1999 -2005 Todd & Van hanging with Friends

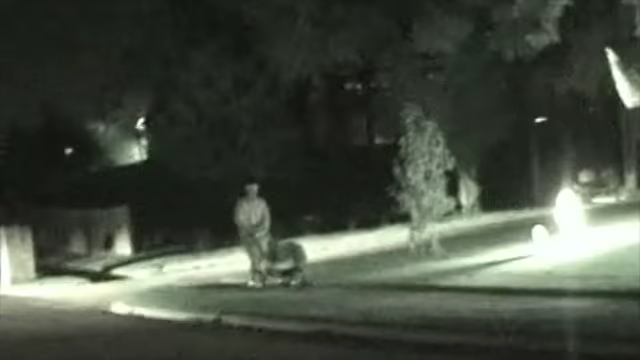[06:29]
The lights are right on him. Oh my god.
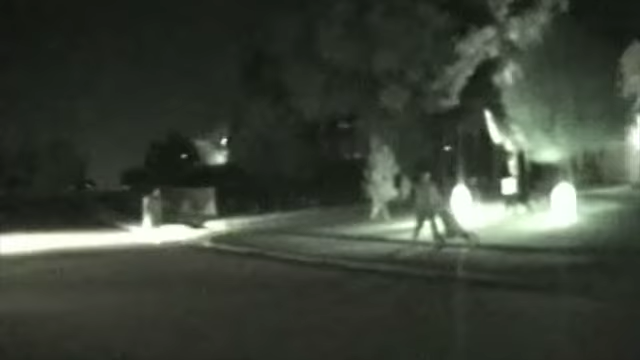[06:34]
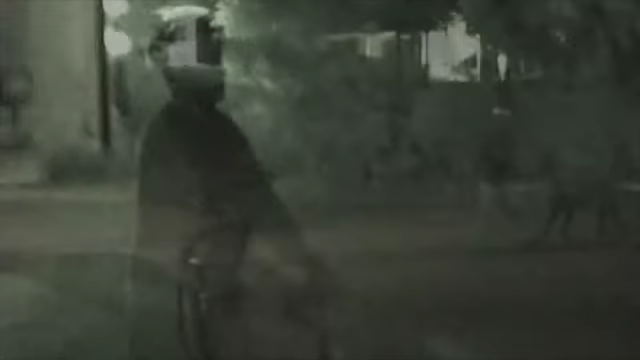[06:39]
No helmet. No helmet. Here comes Head... Head injury, Al.